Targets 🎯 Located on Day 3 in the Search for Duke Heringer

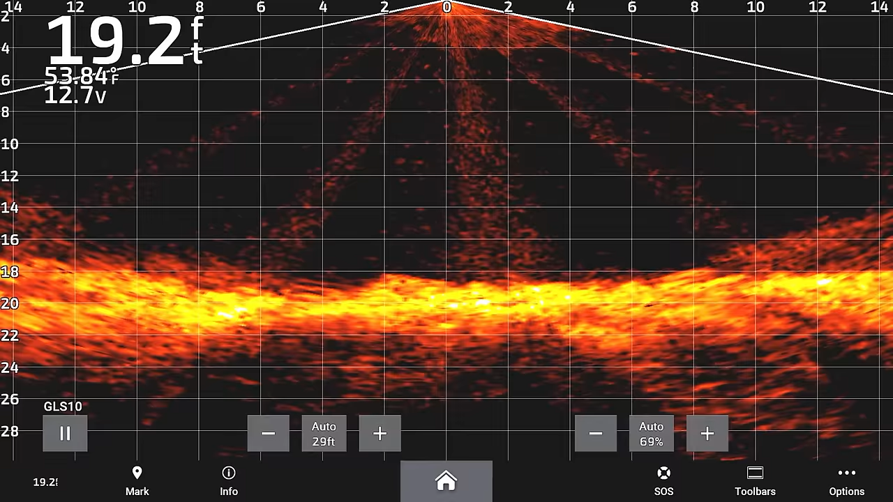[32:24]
On screen: depth 19.2 ft, water 53.84°F
All right, here's the car over on the left. I don't think it's a car though. It seems too small the way that it's popping up on sonar here. Yeah, I think it's just a large rock.
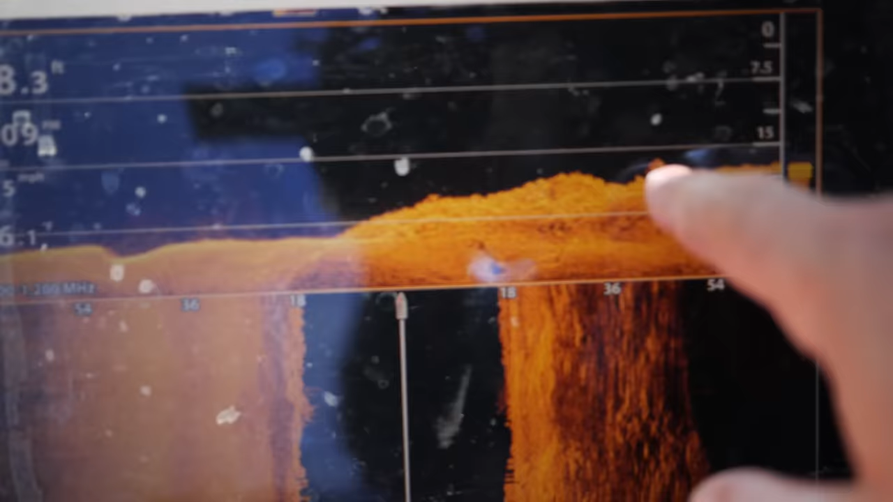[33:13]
And it's not that big. It's only, oh, like I said, 2 to 3 feet in height.
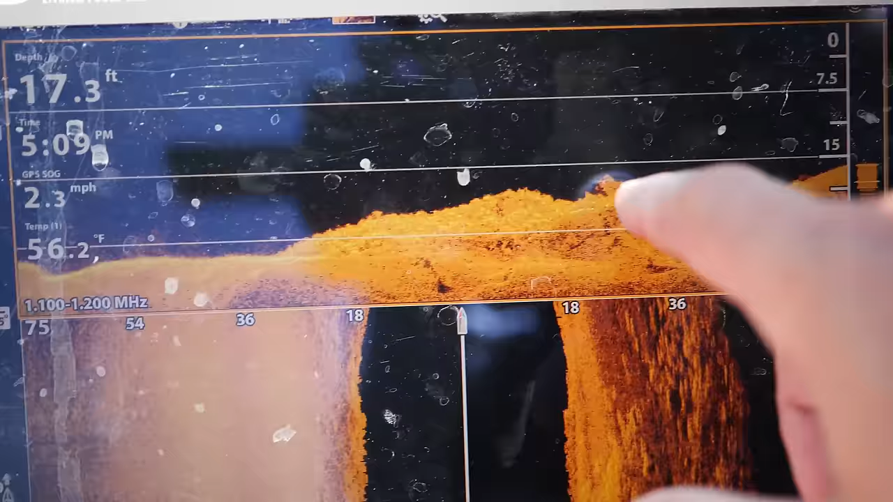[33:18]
On screen: depth 17.3 ft, water 56.2°F, speed 2.3 mph
2 to 3 feet width, and nothing on side imaging.
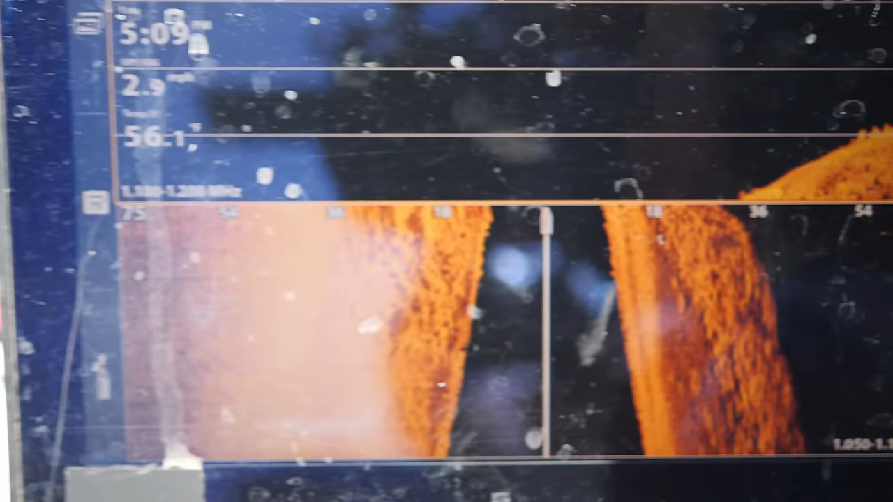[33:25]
So as a result, I'm gonna rule that one out, that is not a vehicle. Over here, we have guardrails have now switched from the west side.
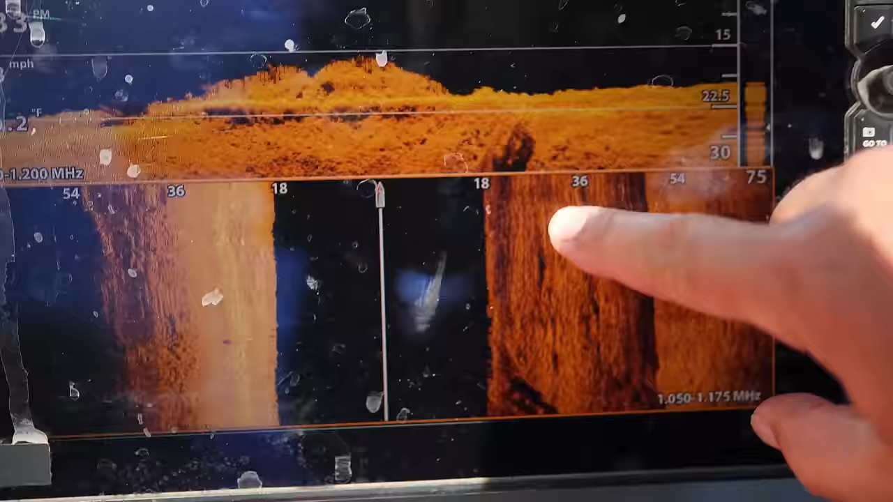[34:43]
So this is a, see, kind of like a square object, but at first glance on side scan,
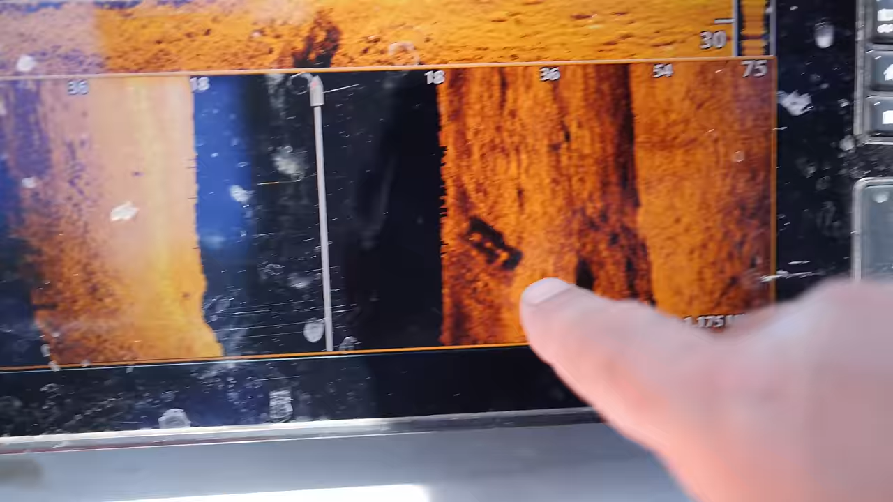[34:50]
it appears as though it's been down here for probably 15 years, just the way it's caved in. Here it is on down imaging.
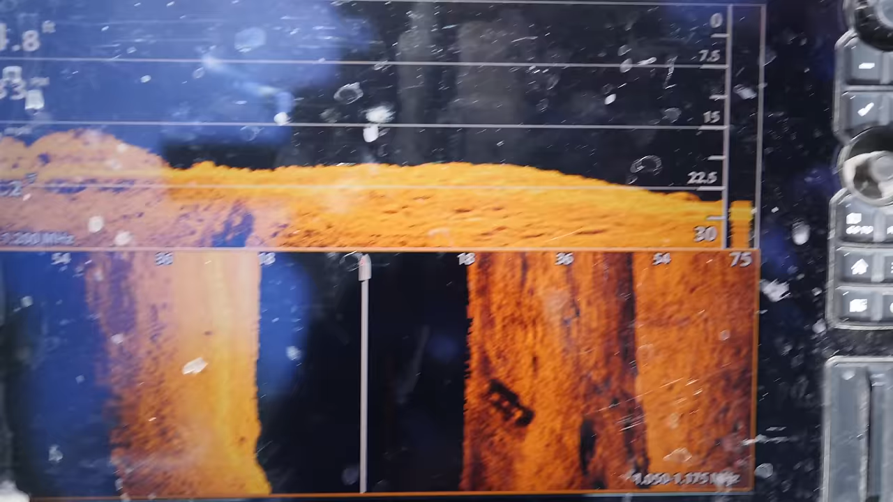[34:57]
So now we're gonna go put ourselves right over the top of it and identify it on live scope and see what we can come up with
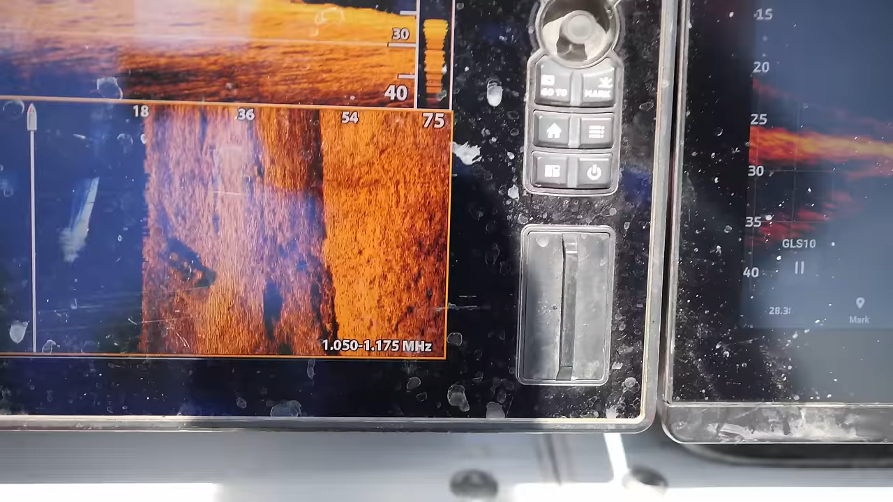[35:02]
to see if it's a vehicle that's right side up, upside down.
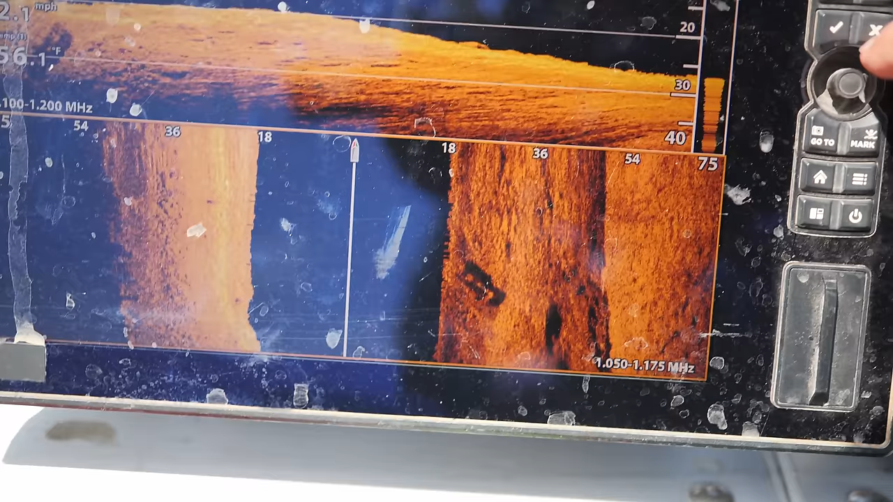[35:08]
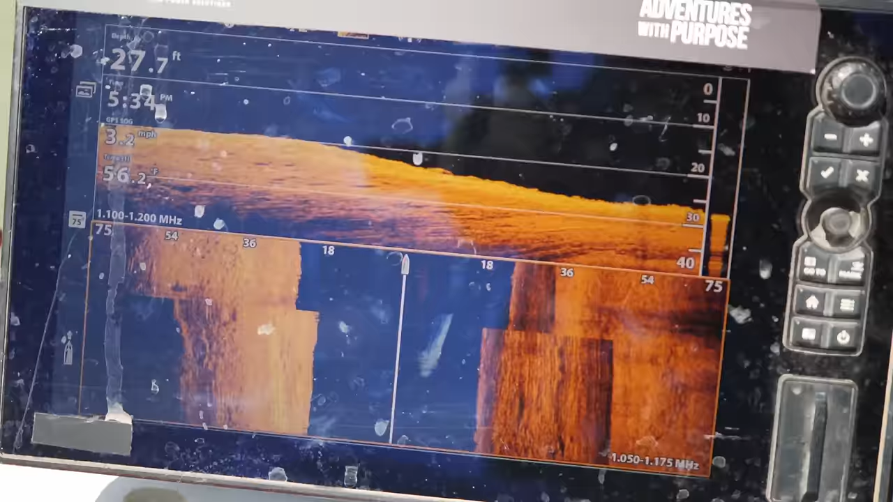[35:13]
On screen: depth 27.7 ft, speed 3.2 mph
And so one of the first things we do is we identify based on the shoreline, where from the shoreline it comes off.
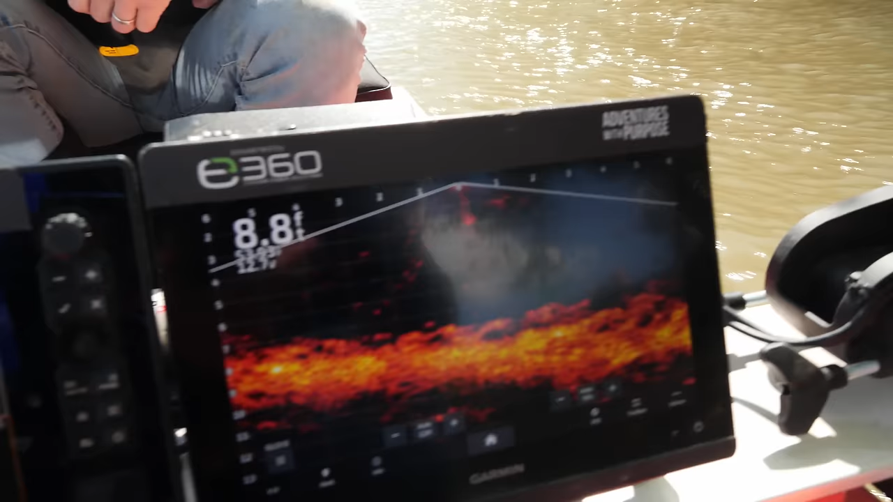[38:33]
On screen: depth 8.8 ft
And that's what it's looking like on live, but this is what it's looking like on side and down.
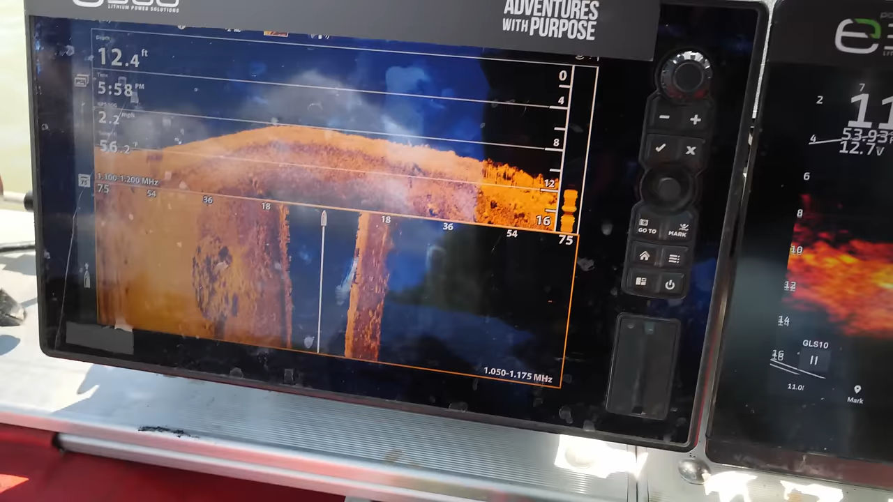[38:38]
On screen: depth 12.4 ft
And it's actually really, really clean in there.
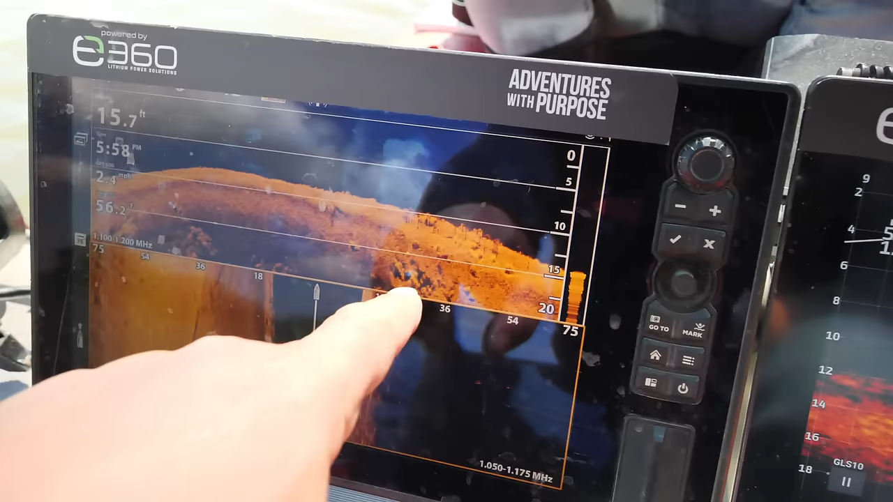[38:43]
On screen: depth 15.7 ft
Like these are little rocks and stuff like that, but we have no vehicles sticking up. This is the sandy bottom out in the middle of the river.
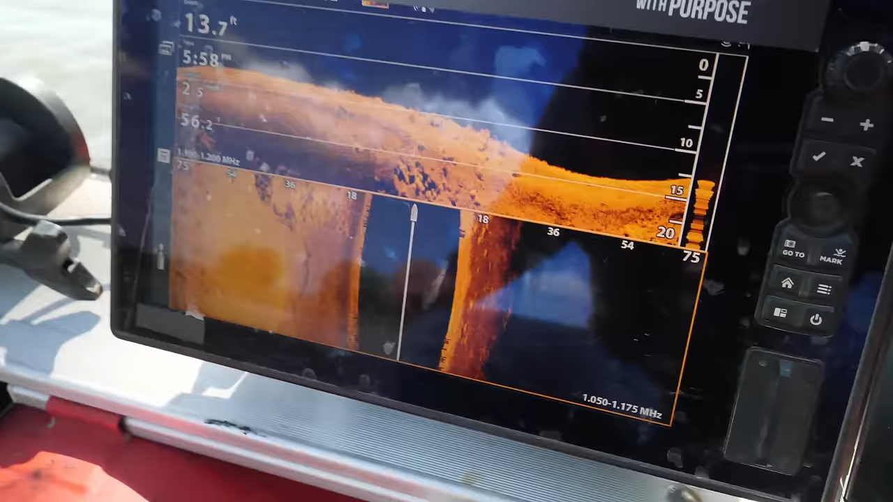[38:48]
On screen: depth 13.7 ft
This is the bank on the right-hand side. And we will double check it down 100 yards or so.
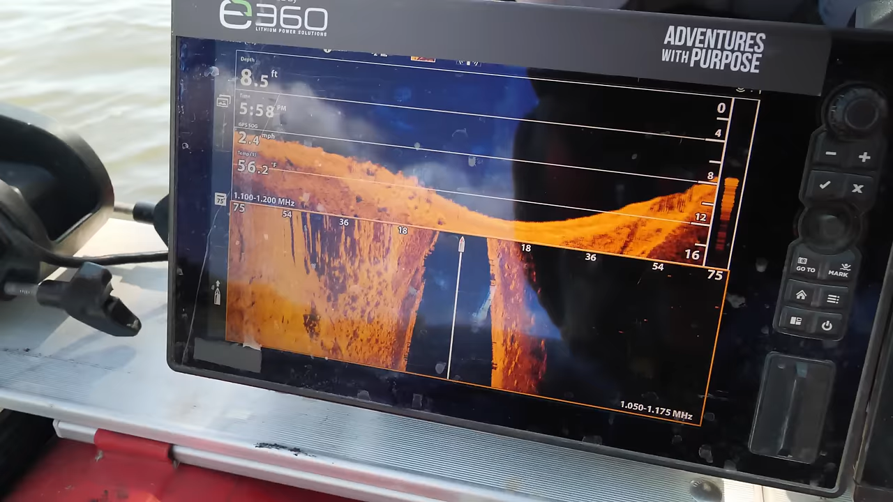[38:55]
On screen: depth 8.5 ft
But I'm just not seeing anything in the way of vehicles.
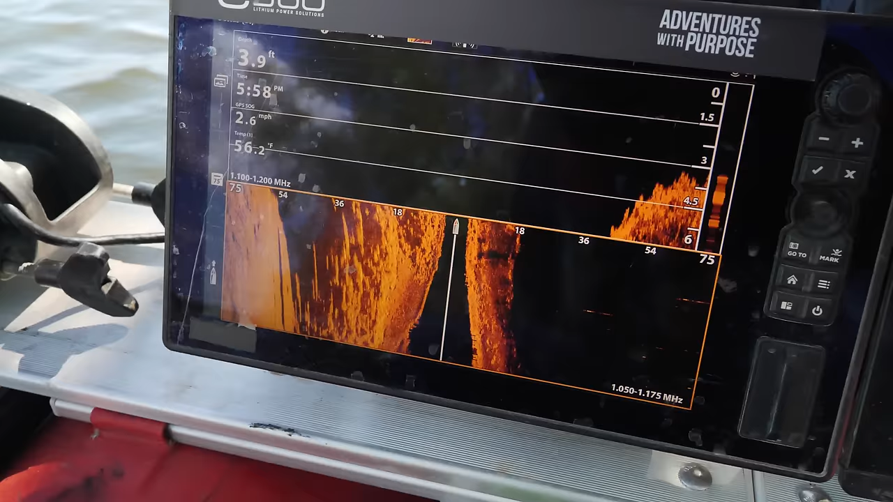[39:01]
On screen: depth 3.9 ft, water 56.2°F, speed 2.6 mph
Now this dark shadow on the left-hand side here is where the bank drops off even more from the levee.
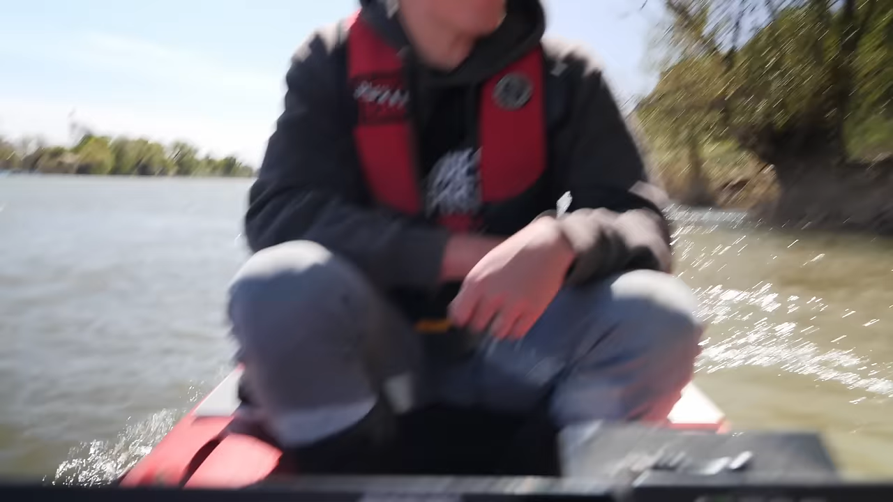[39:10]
And so what we'll want to do when we come back over it is we'll move over further to the left to make sure that we scan it. We have kind of a shiny object there, but it's not big enough to be a car.
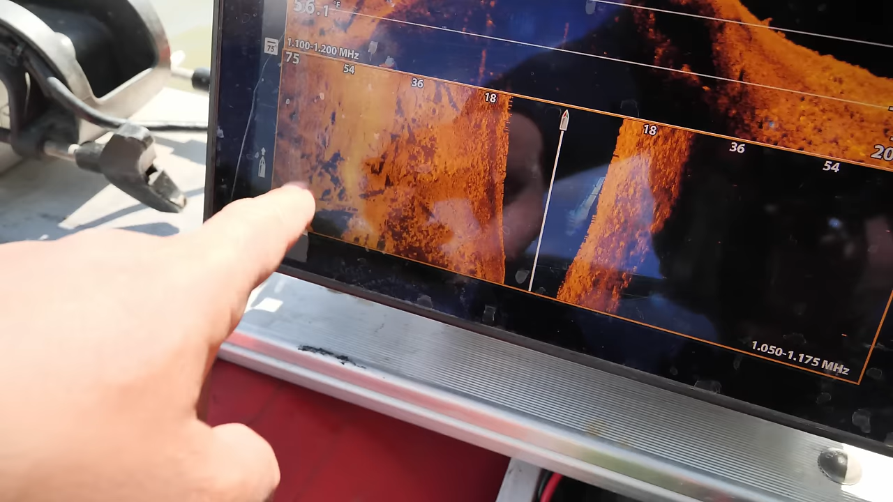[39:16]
And then these are trees in here.